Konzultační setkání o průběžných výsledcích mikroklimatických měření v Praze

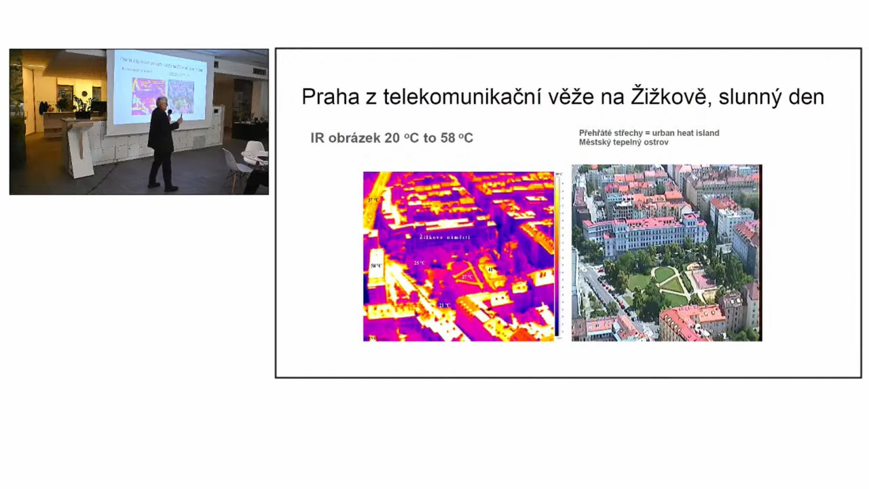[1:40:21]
to znamená, že jde teplej vzduch nahoru. A to pak už brání a tady bychom měli jít do krajiny a uvažovat, že potom nám sem nejde zas ten lhkej vzduch, to je prostě bariéra. Tak tadyhle vidíme, že ty střechy dovedou být přes 50, a sejdeme do Málerových sadů a ty povrchový teploty jsou takovýhle,
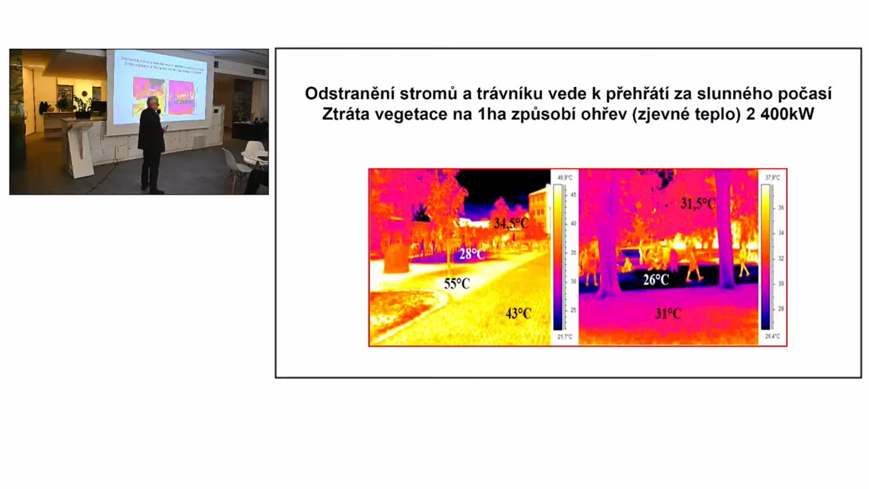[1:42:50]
že největší tlak je na ta místa, kde jsou stromy a tráva. Tam je to třeba dát do pořádku prostě a investovat. Takže tahle legrace stává 12 milionů a je to zhoršený. Potom další věc, obloha,